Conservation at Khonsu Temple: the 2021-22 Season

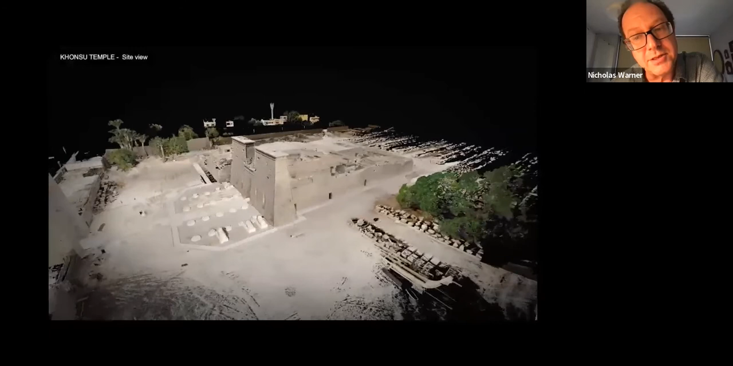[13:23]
as you can see, of the temple. And this is a high-resolution model, without any doubt.
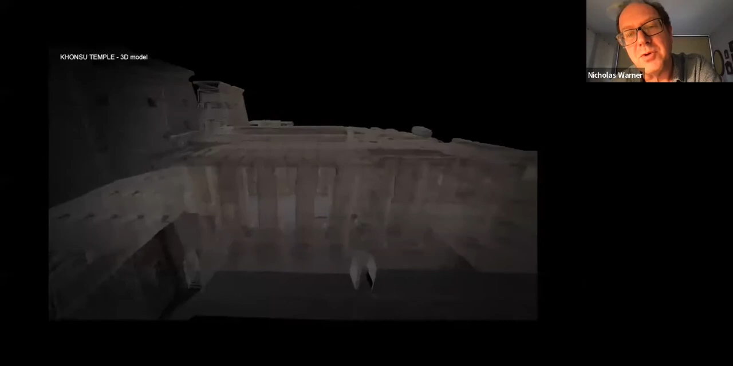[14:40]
But obviously, one can actually remove walls from this model. So you can actually look in places that you wouldn't be able to see views otherwise.
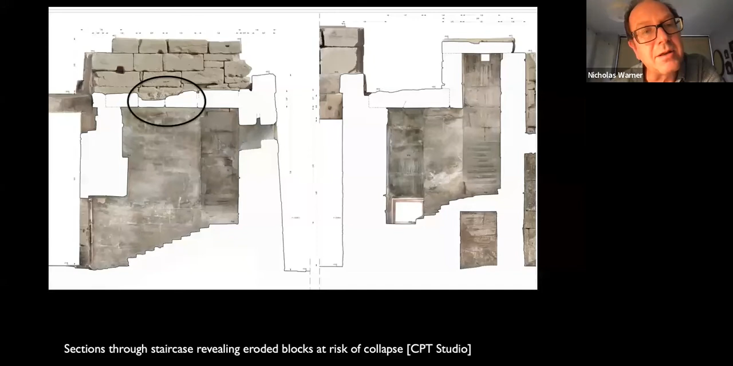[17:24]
Sections of the staircase to the roof was very alarming when it was revealed that some of the blocks on the temple on the staircase roof had eroded almost to the point of collapse. This was a serious matter. This remains a serious matter.
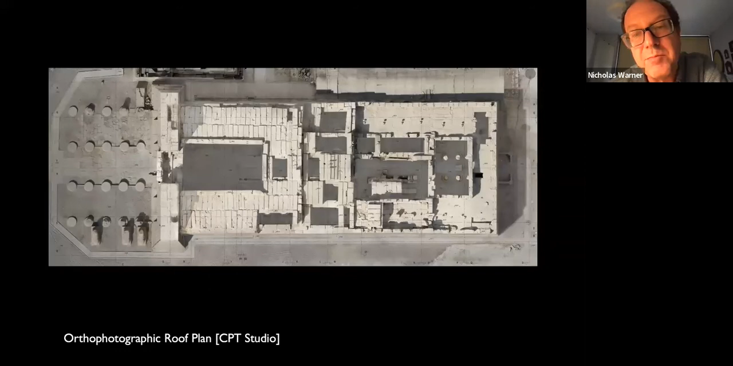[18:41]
And the first target, as I said, was the roof. So here we have an orthographic roof plan, which shows us where all the blocks are, the reused sandstone blocks on the roof.
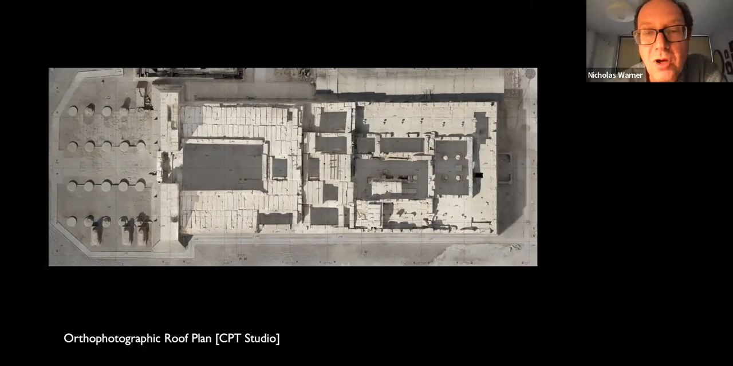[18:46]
And one of the main problems, of course, was getting up there.
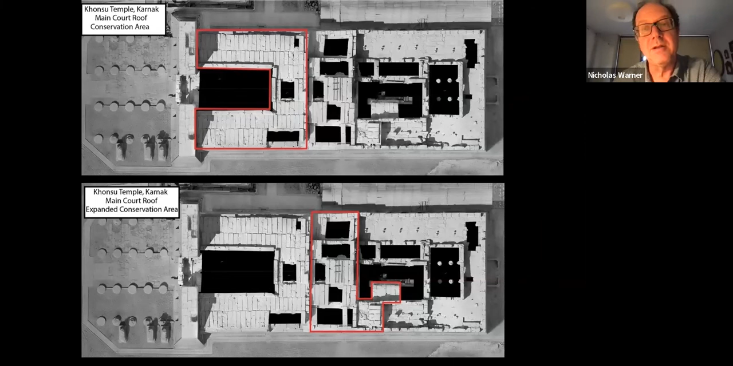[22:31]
But in fact, I mean, to the enlargement of the team that was working on it, we've now done, I would say, almost two thirds of the whole surface of the roof, and we'll continue with that next season.
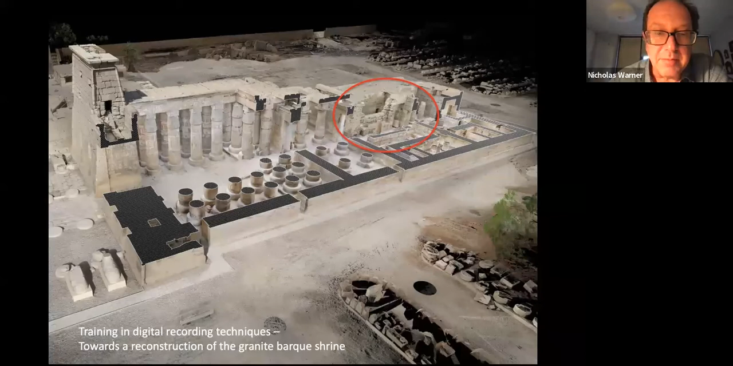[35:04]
We're also going to be carrying out a training project, which I hope will be led by RC's president, David Anderson. He did do a little course in digital recording at another project that I was working on earlier in this year. So we're looking to do an expanded version of that course in January 2023, which will have as its focus, the reconstruction,